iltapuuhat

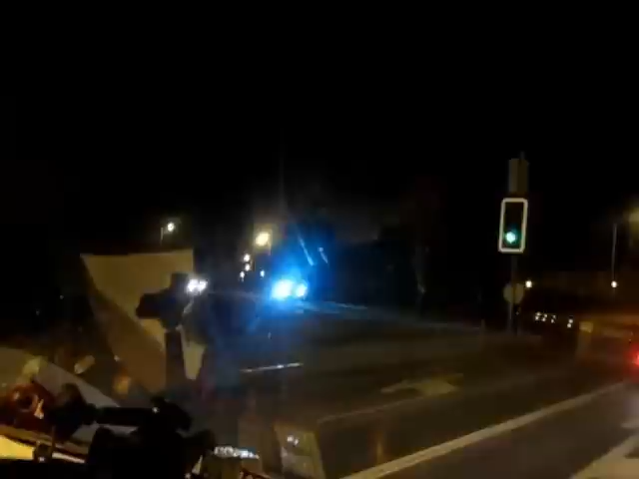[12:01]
Tässä tulee suoraan. Ei, joku pakettiautohan siinä menee. Saatana portsi ei osaa lähteä tosta liikenteeseen. Vittumaisia muuten noi uudet lamput, saatana. Toi saisi työntää perseeseen noi seonit, saatana. Kun... Siis näissä uusissa autoissa, missä se on alun perin, niin ne ei häikäse, mutta kun noi runkkarit laittaa niitä saatana, tiedätkö noitten tavallisten tilalle. Mun mielestä olisi noin saatana hinauksissa olijat, mitkä on tuo perälousterin laittaa vittu oikeesti. Hevon vittu. Niin.